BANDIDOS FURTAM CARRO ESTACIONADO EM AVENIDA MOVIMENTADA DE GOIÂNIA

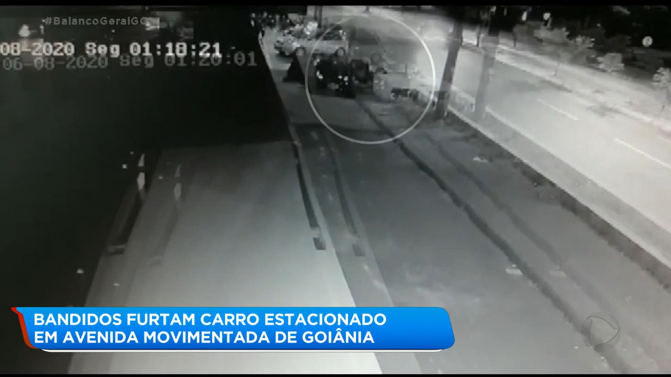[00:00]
Era madrugada quando os bandidos agiram. Repare este carro preto estacionado perto de uma distribuidora. Mesmo de longe é possível ver a movimentação de dois homens que tentam ligar o veículo. Eles saem do carro, observam, entram de novo e nada. Outras duas pessoas percebem a dificuldade e se aproximam para ajudar. Segundos depois, eles começam a empurrar o veículo.